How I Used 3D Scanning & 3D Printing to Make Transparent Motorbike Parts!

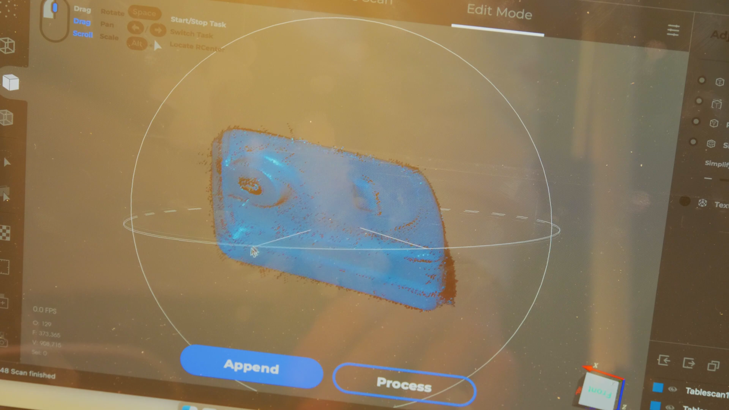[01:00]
With the final scan looking good, I then decided to process the part.